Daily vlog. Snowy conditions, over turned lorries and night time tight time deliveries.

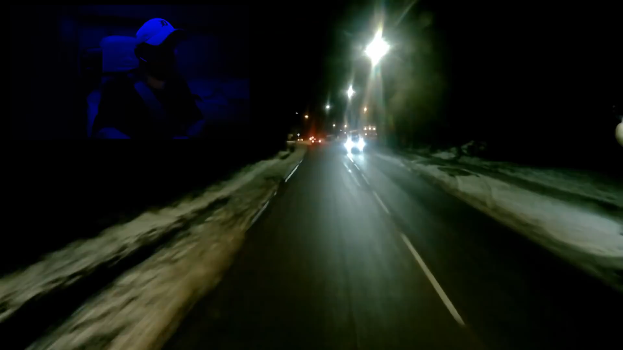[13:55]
I'm in Buckinghamshire. And there's still a fair whack of snow on the ground.
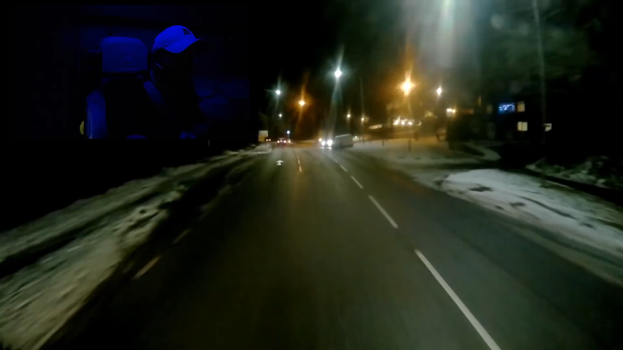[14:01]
And I've got to go up this very tight, steep hill by the look of it. Hence the reason the seatbelt's coming off.
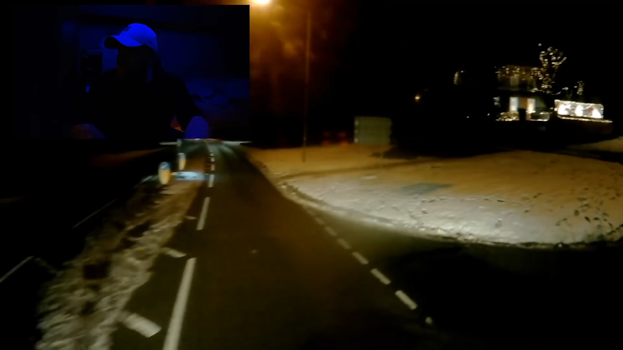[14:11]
And I really don't know if I'm going to make it up here, to be perfectly honest. Oh, actually.